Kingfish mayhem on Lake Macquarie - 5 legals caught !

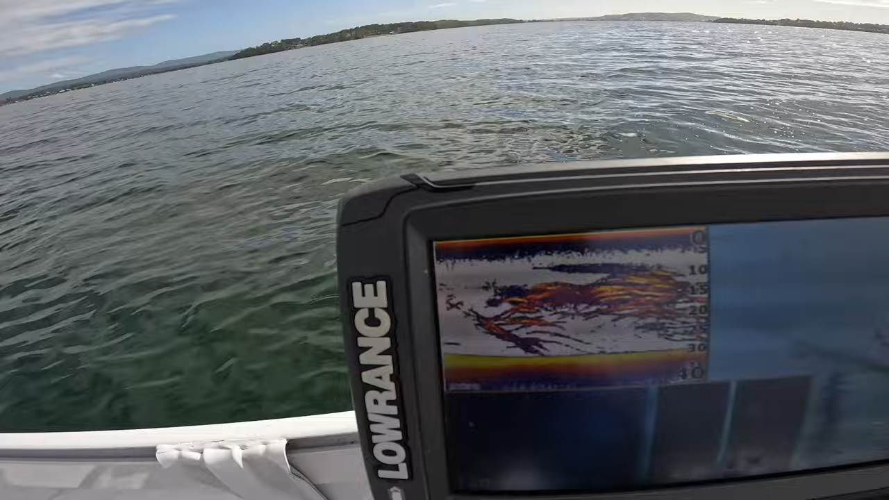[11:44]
Screen's lit up with kings. This is sick.
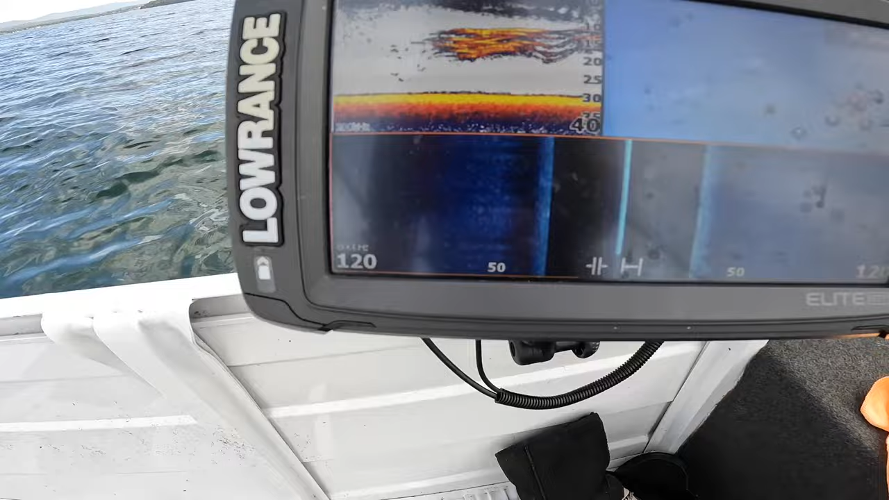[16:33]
So they're right under the boat, so hopefully they come back up again.